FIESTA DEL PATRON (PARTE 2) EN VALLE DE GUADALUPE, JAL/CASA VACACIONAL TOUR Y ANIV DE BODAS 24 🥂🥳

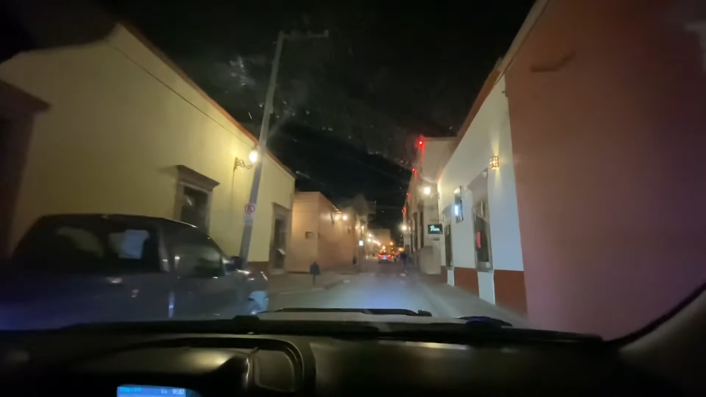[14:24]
Este es nuestro bello Lagos de Moreno. Les mostramos nuestro bello Lagos de Moreno de noche.